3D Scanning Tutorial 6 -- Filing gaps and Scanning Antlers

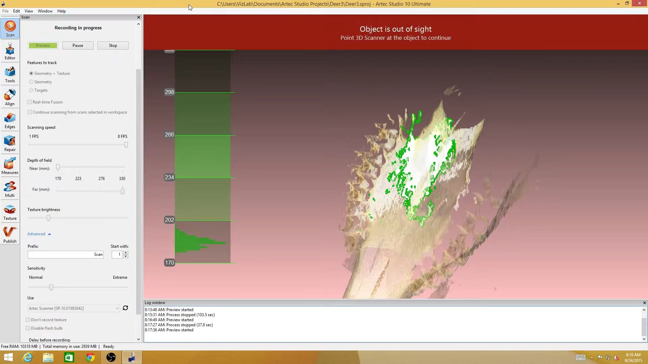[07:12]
the little nooks and crevices really
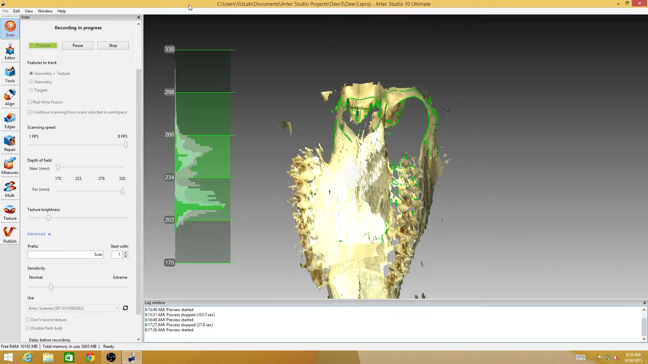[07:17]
didn't come out well in that last set of scans.
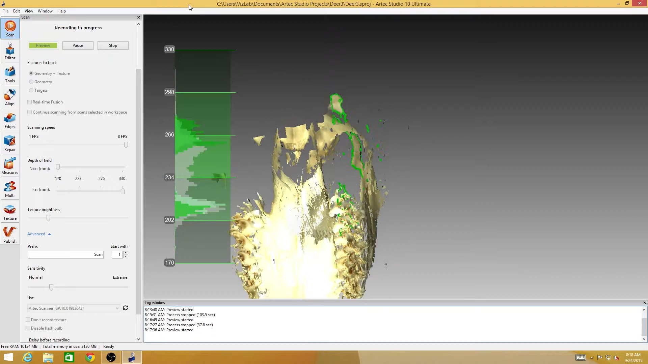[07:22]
I've lost tracking a couple of times and reacquired it and you can see how some of the frames
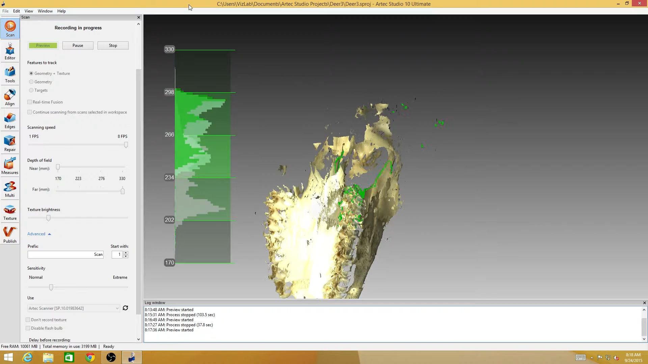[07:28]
are already starting to look like they're coming in kind of out of alignment.
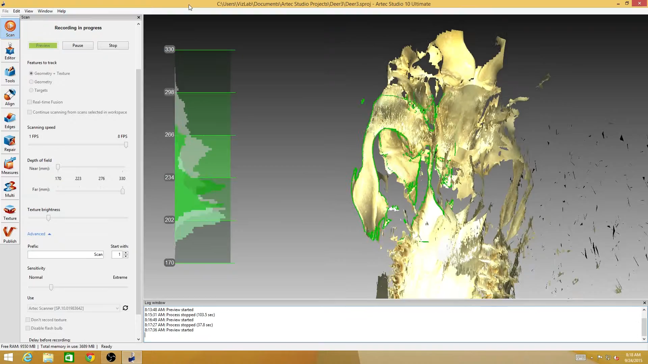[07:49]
Looks like this is also a good view to get some of the other stuff that I missed up here.
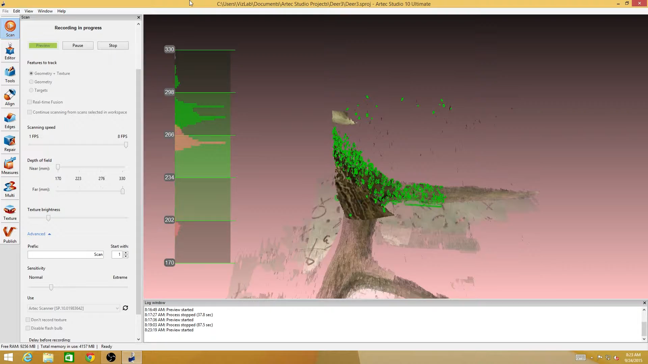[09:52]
and by keeping at least that part of the antler close to the platform, it gives me something to work with, and now up here closer to the skull, the antler actually has enough that the scanner can just keep tracking.
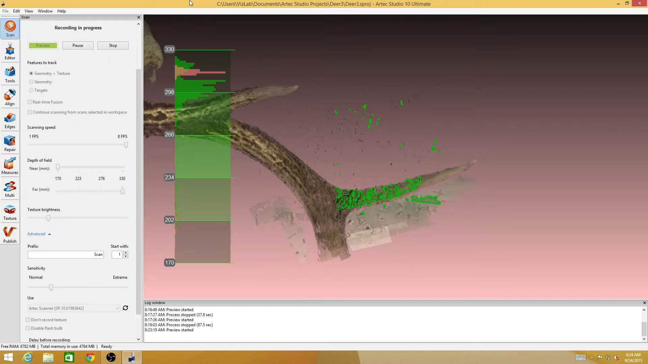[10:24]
to keep the antler... ...within sight of the scanner the whole time as the scanner is moving around
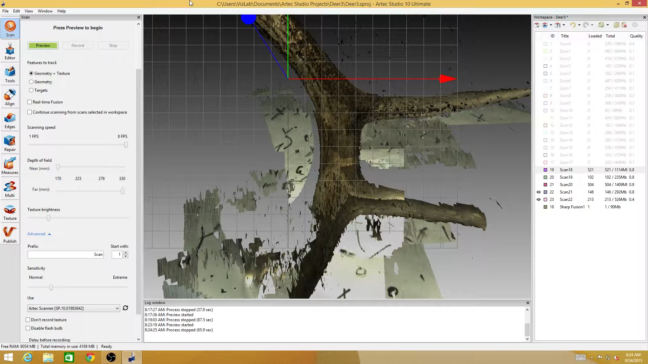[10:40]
this dramatic curvature of this antler.
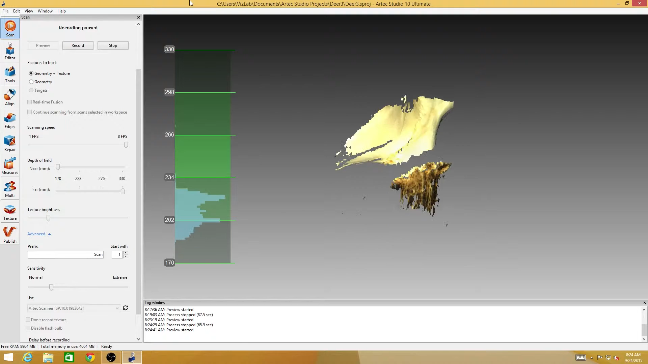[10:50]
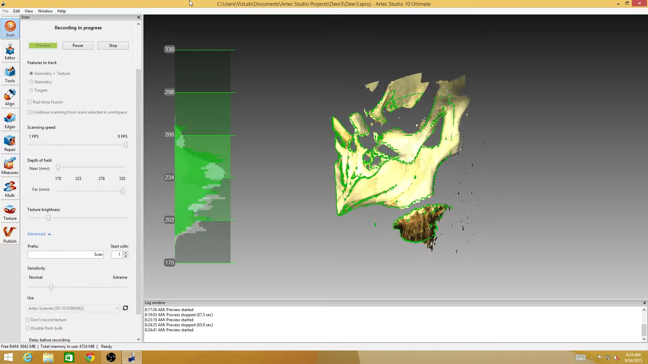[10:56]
So now I'm trying to get the outside curve of the antler.
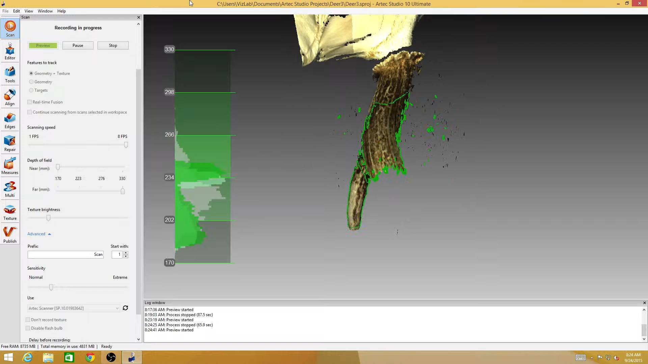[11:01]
I got a pretty good scan of the inside
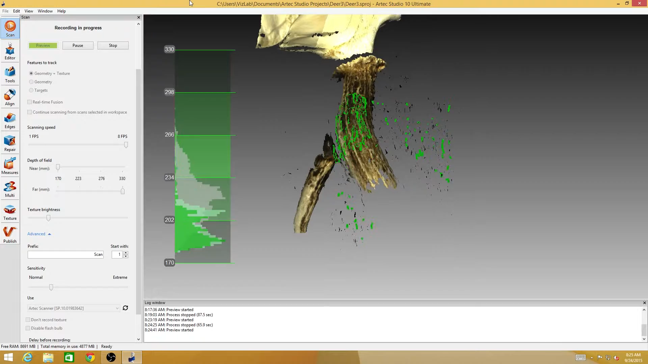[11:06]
curve by keeping it balanced on this tray. And now I've flipped it over so it's sort of resting on its points.
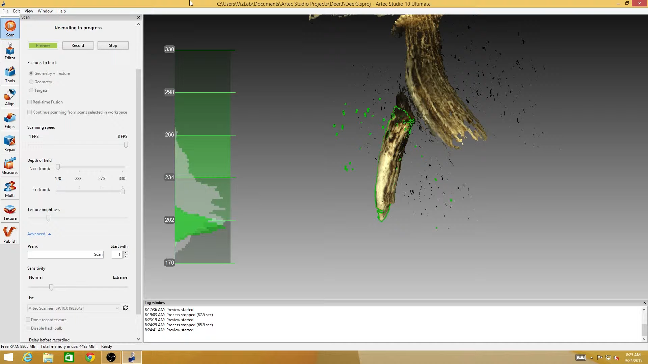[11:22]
But as you can see, I'm having a hard time keeping tracking on it.